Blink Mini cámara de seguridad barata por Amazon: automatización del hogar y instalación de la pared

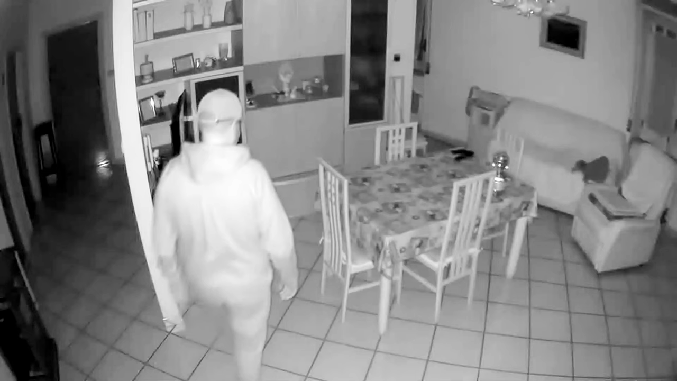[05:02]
Desde la app es posible interactuar con la cámara en cualquier momento,